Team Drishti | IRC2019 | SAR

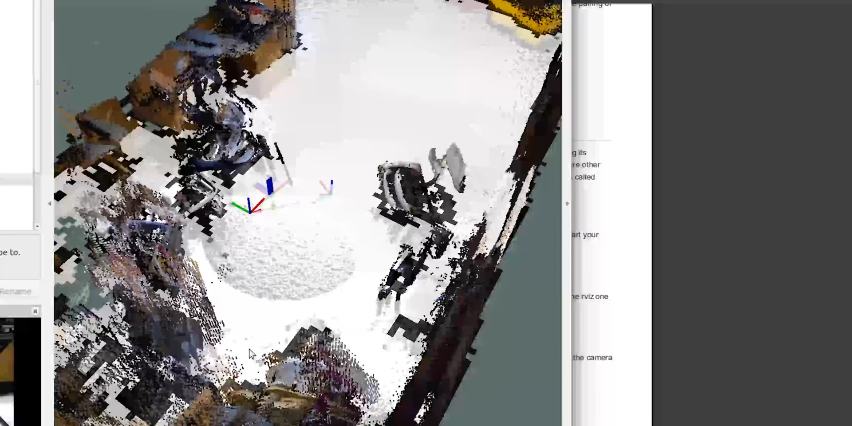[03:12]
For perceiving the environment and various obstacles present in it, Kinect is used because of its features like depth measurement, develop process tasks.
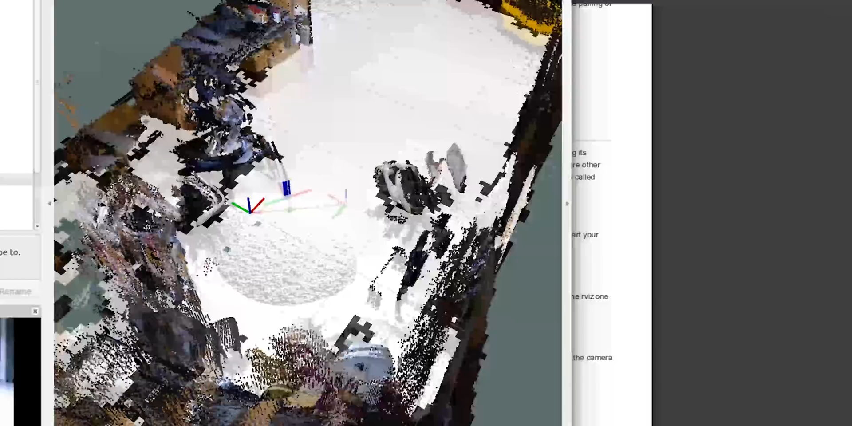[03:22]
OpenCV library along with Python utilities is used for image processing and object recognition.